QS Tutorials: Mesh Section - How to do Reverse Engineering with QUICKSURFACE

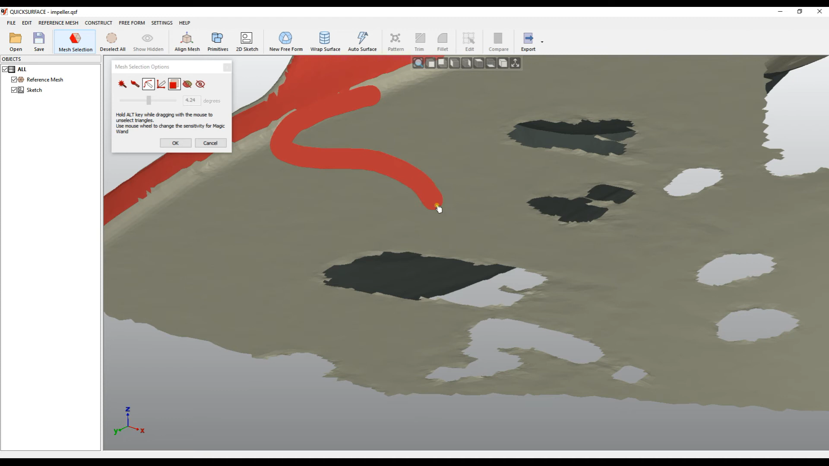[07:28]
Here I can use this magic wand.
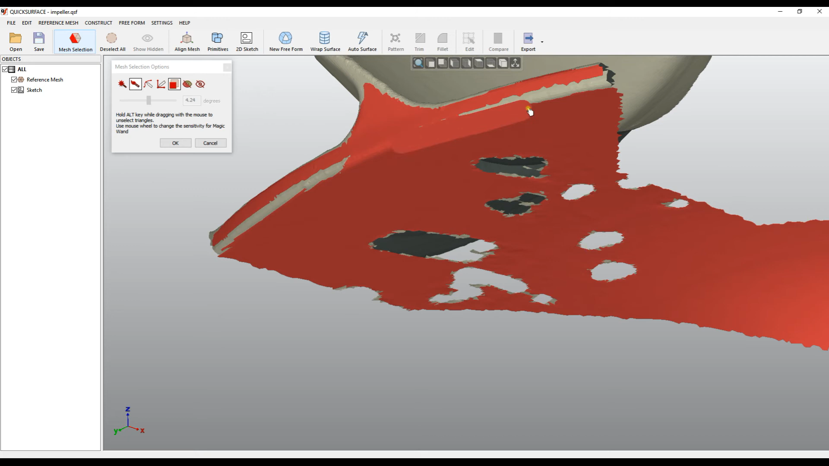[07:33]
And take this to define my bottom profile.